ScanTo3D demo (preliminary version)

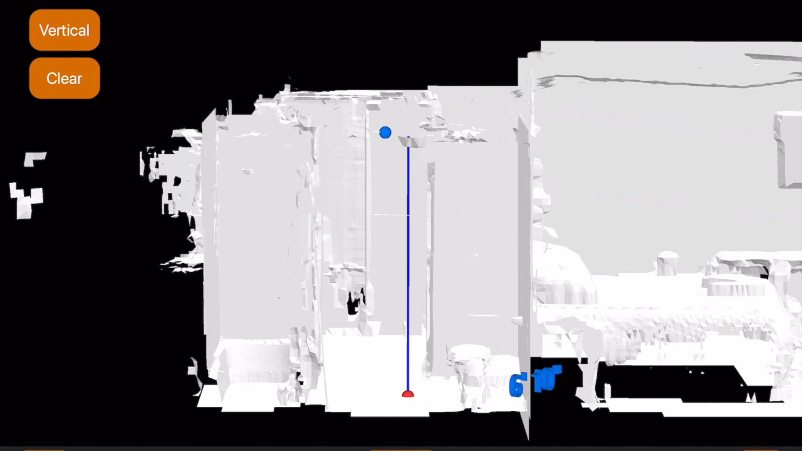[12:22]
Even if there's a smoke alarm up there, it's fine. It just moves over to the point directly above the point I selected on the floor.
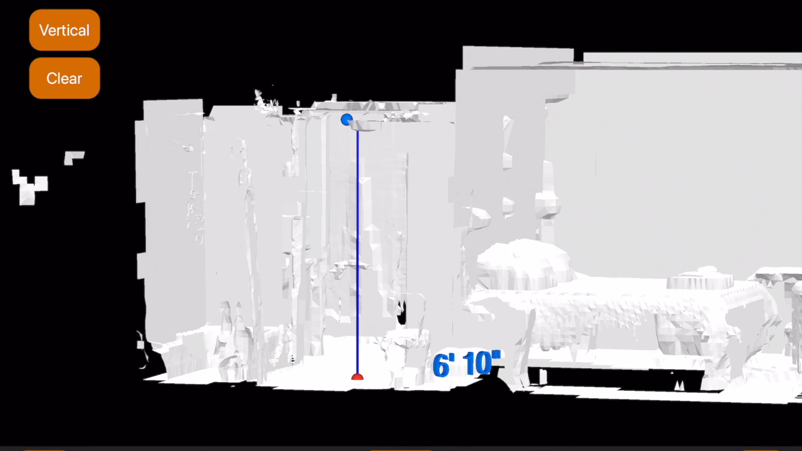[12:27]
Got 6 foot 10, which is almost identical to what I measured by hand.
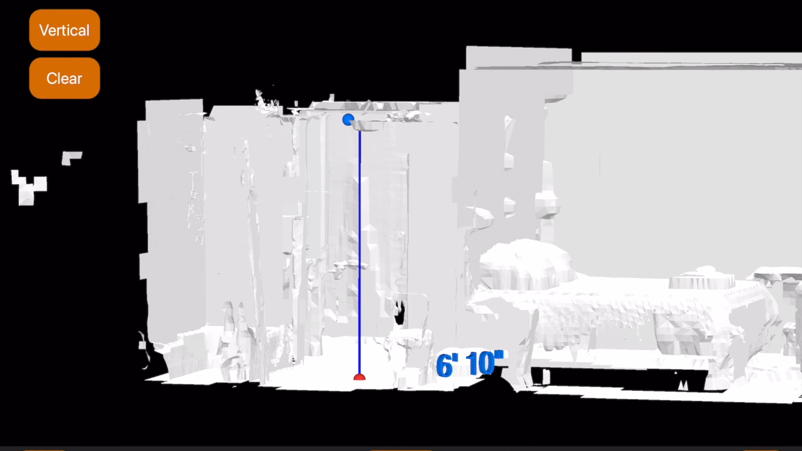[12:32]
And finally I'm going to do the width of the bathroom, picking some point on that big flat wall over there.
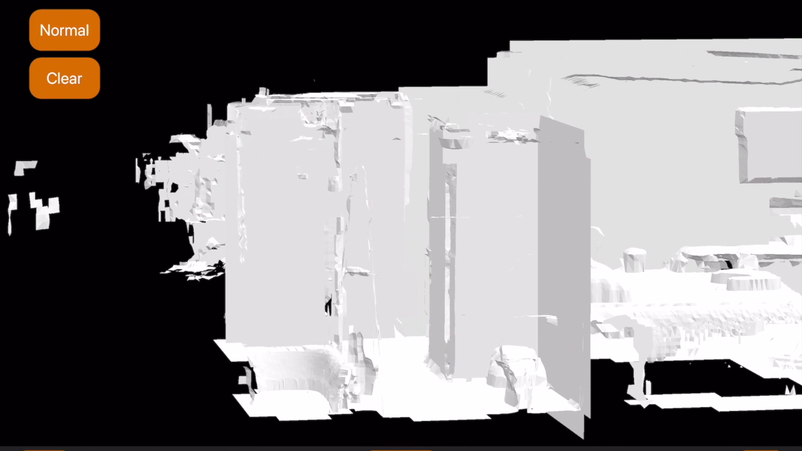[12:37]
And another point on the wall opposite of it.
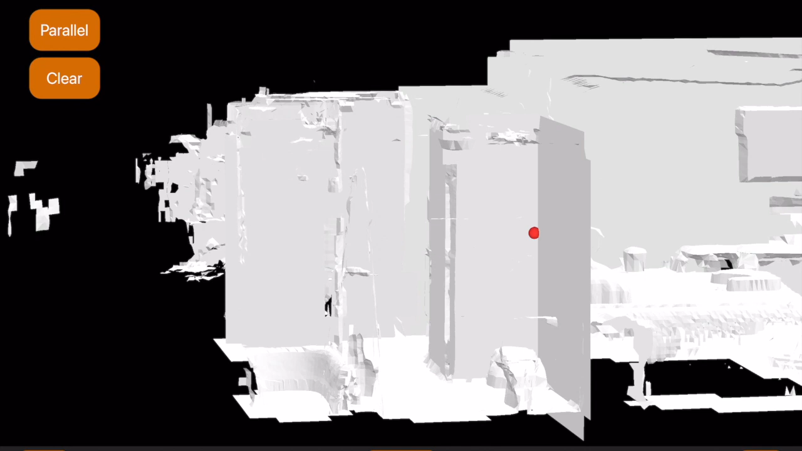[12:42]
And then pick some point that
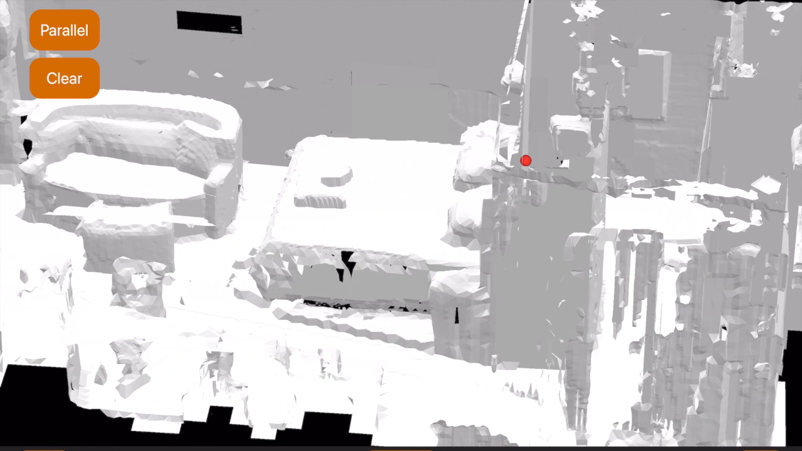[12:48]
is about parallel to that wall.
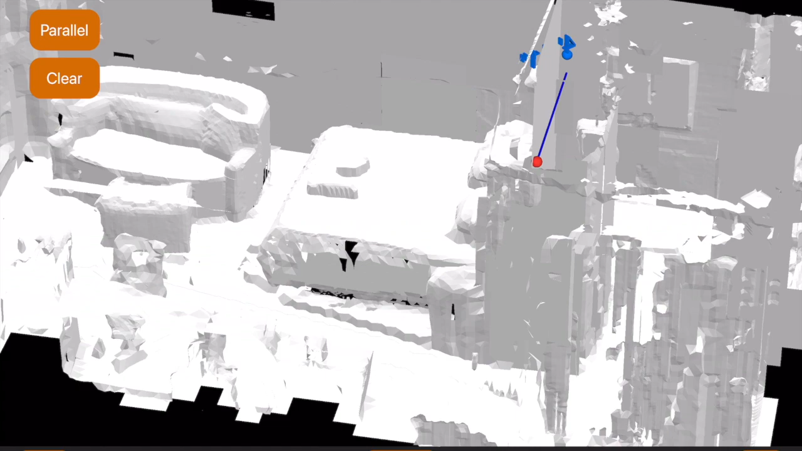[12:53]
And it will straighten out and make it the same height above the floor.
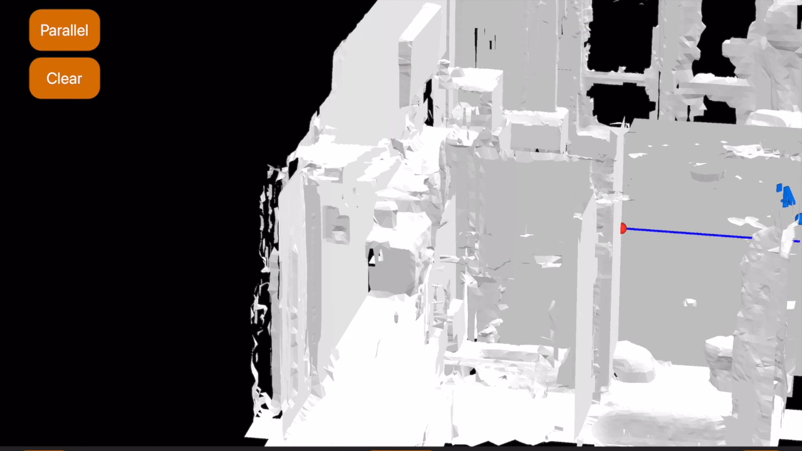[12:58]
And I'm getting 4 foot 11 there, which is almost the same as what I got when measuring by hand. So there you have it.
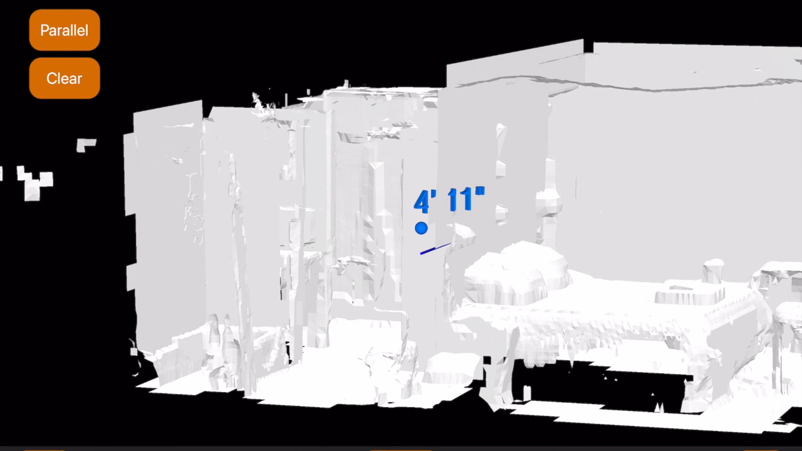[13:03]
It took under five minutes to do the scan of the room. And it took, again, under five minutes to measure on that scan.